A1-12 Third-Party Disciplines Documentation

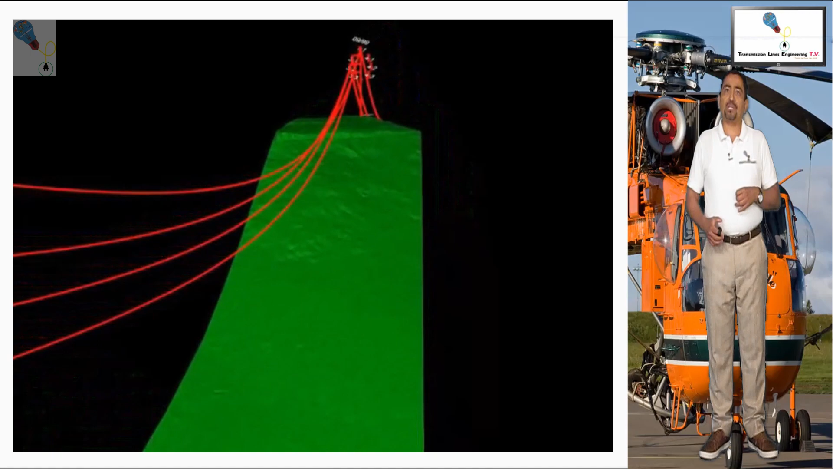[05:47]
especially if it requires, in addition of surveying,
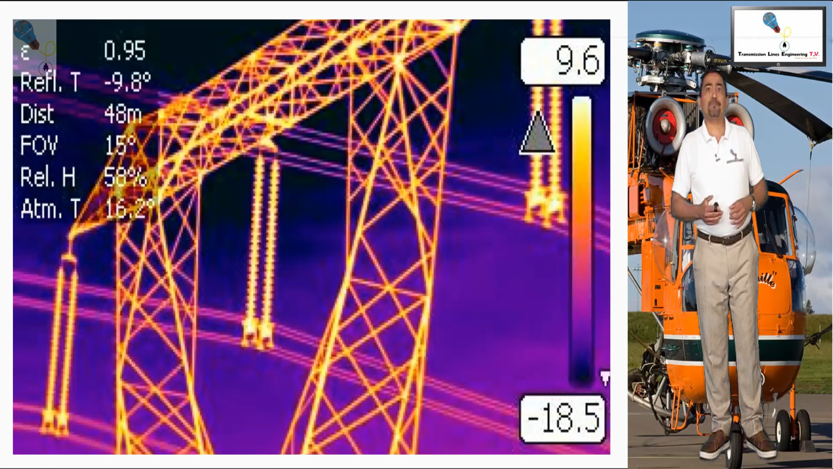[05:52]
a thermal survey on existing lines. As number four document, we have purchase orders for external engineering services, what is called outsourcing.